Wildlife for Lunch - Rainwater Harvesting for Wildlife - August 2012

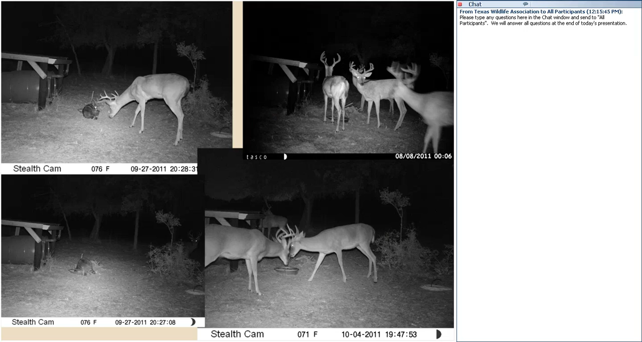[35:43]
So this is close to Lavaca County in southeast Texas where a number of different deer are coming there and then get in that drink of water. So it is used a good way then to provide then an attractive for wildlife. I put here on here the design that I used for this very simple one.